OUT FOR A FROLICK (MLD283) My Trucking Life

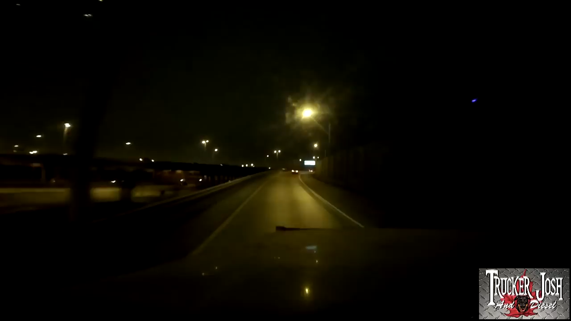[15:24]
Alright, let's get onto this freeway now, see if anybody will be nice enough to make a spot for me. Here I come. I got my blinky thing on. Blinky thing means turn. Keep left onto I-294 south. Trying to. Alright, thank you. Thank you very much. One more lane, one more lane. Nice. Oh, it's been a great drive through Chicago today. Well, it was a hard running day, wasn't it?